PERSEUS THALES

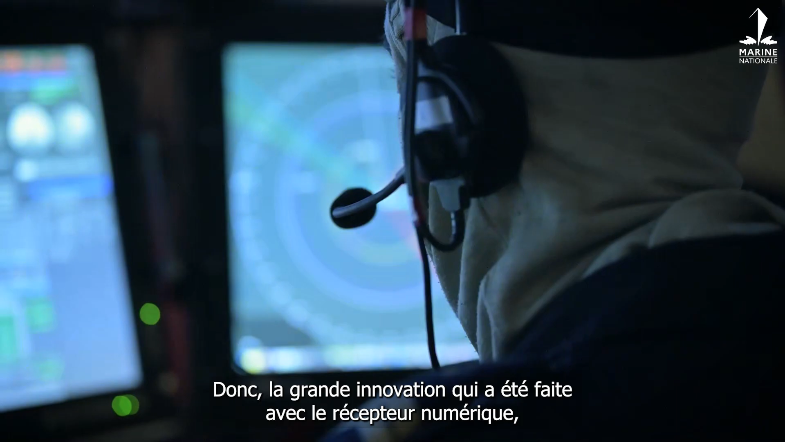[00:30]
Donc la grande innovation qui a été faite avec le récepteur numérique, c'est bien voir au milieu du bruit.